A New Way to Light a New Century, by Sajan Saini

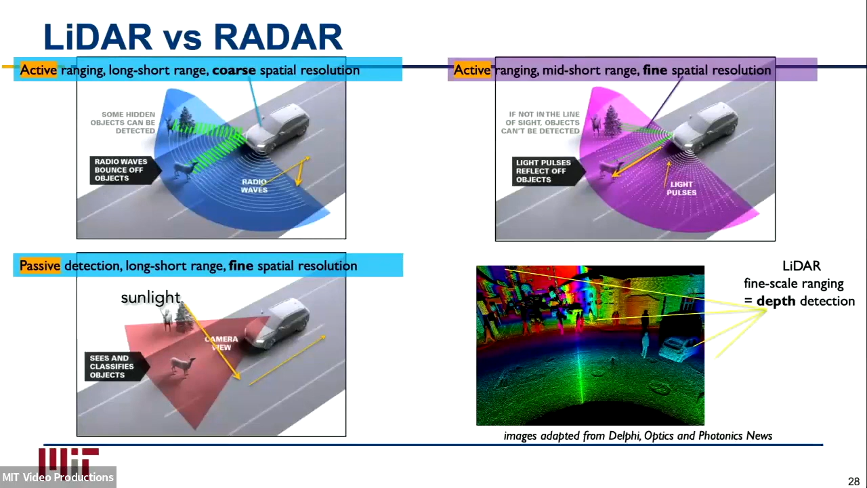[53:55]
might have them not only in the front of the car you might have them circling the entire car so
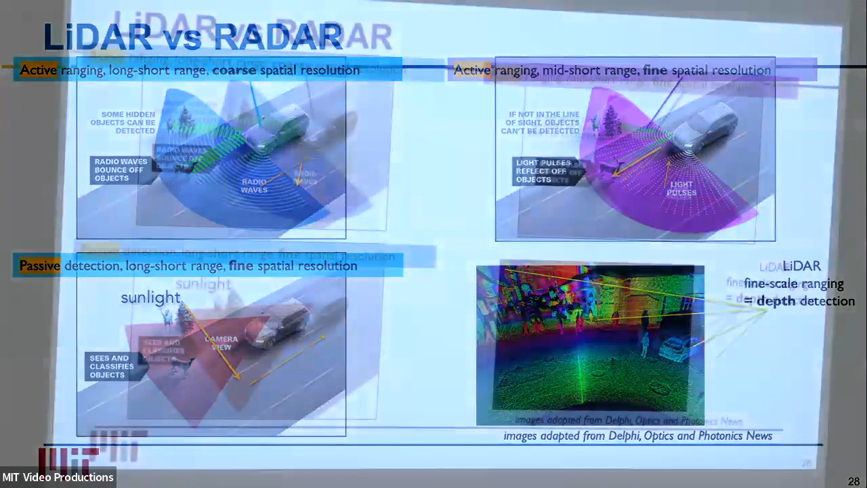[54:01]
that you do like 3d maps all around the car pretty